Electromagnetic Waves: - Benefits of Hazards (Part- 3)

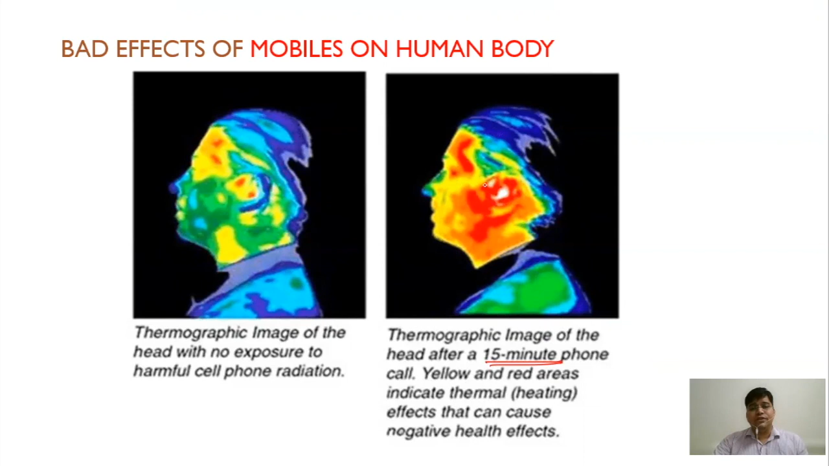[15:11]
means this amount of power has been absorbed by the tissues and the heat heat and the temperature of the tissues is increased over there so that is the effect and it is effect of only 15 minutes of using mobile phone so you can see and what happened to the child so let's see if a man is